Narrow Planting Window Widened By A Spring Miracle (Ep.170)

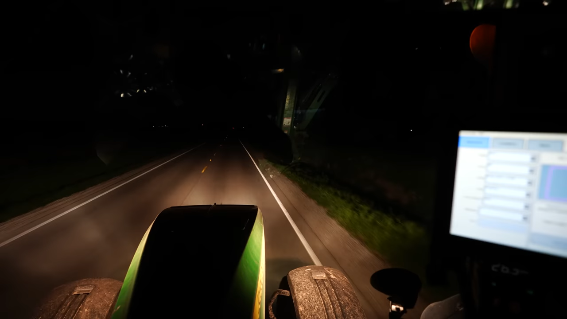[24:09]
Oh, US Route 45, my least favorite road to take a piece of farm equipment on. At least it's 8:40 at night. About 5 p.m., this is a super highway. If you're not going 75, you'll get run over.
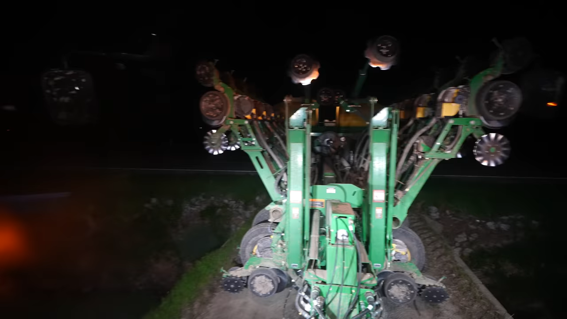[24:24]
Not to mention the bridge entrance from hell. Dad had to call a wrecker one time for his 24 row planter when he hung it off too far there making that turn. Not really wide enough for a modern farm fleet. There's another one in the books. We're gonna try to squeeze in one more field tonight. I don't know if I have enough seed, so we may just run until we run empty on seed and quit for the night.
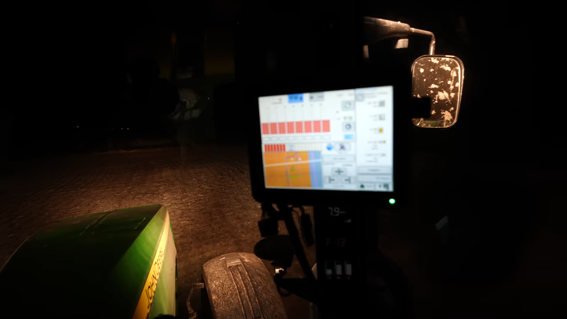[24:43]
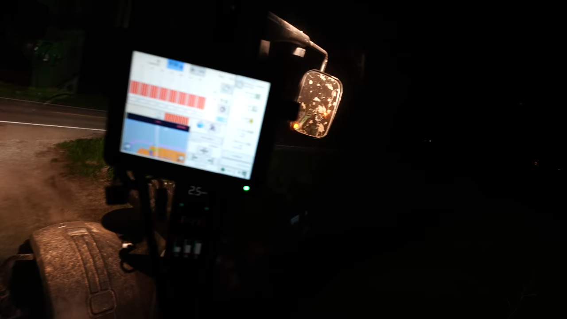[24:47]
Made it through fine the first time.
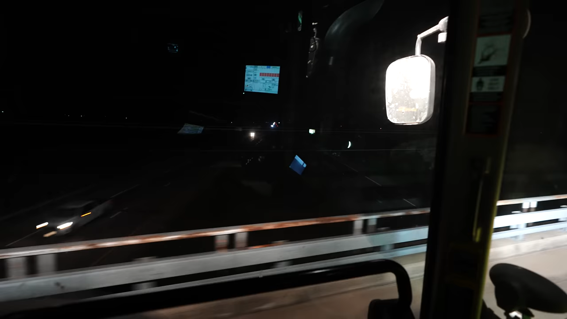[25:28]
very nice of this train to block traffic for me so I could cross this narrow overpass. Totally planned.